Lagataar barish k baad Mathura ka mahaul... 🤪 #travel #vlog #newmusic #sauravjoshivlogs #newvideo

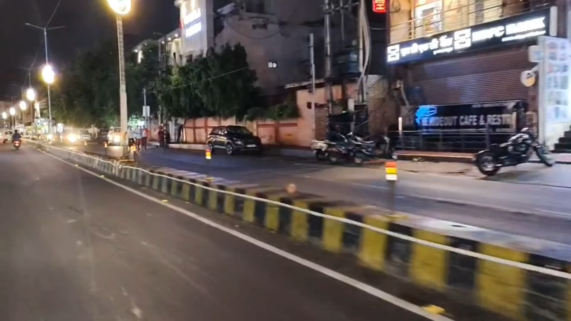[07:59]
और बारिश जो पड़ी है वो 40 घंटे पड़ी है, 40 घंटे नॉन स्टॉप। गाइस सड़कों पे जल भराव हो गया है, लोग गरम गरम खाने पर टूट रहे हैं। देखिए गाइस मोमोज पर कितनी भीड़ लगी हुई है।